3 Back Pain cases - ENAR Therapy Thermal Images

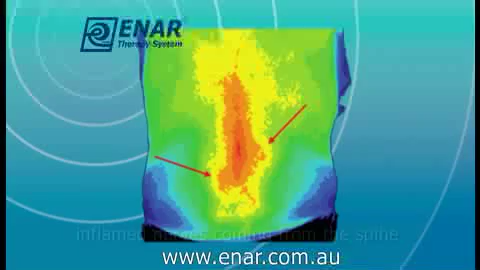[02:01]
but those two areas of increased inflammation coming out laterally from the spine that represents nerve inflammation. On the after, just 10 minutes of ENAR treatment, you can see a complete reversal of that nerve inflammation.
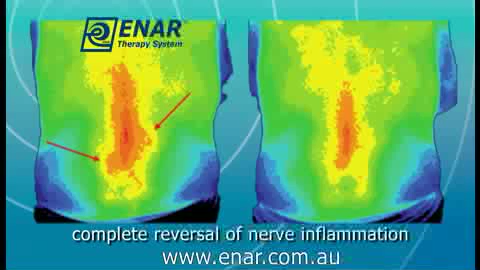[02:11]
A slight reduction in the spine inflammation, but the treatment didn't focus on the spine itself. The treatment focused on the actual nerve inflammation, and you can see a complete reversal of that pattern.
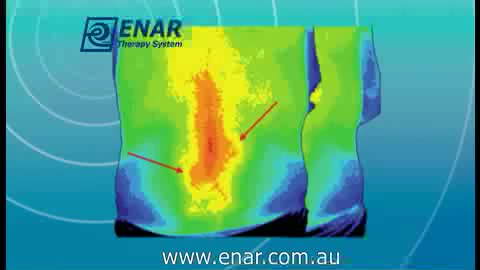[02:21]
And as a result, you'll end up with a resolution of the symptoms of neuropathic pain in the legs, or the referred pain.
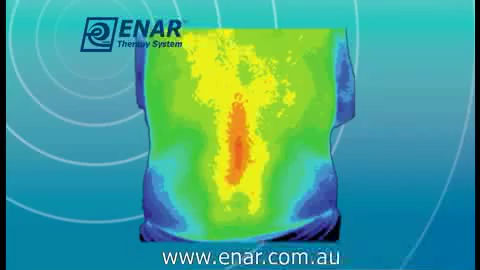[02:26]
The third case is a patient with extensive back inflammation, including the cervical spine, thoracic spine, lumbar spine, and sacral spine.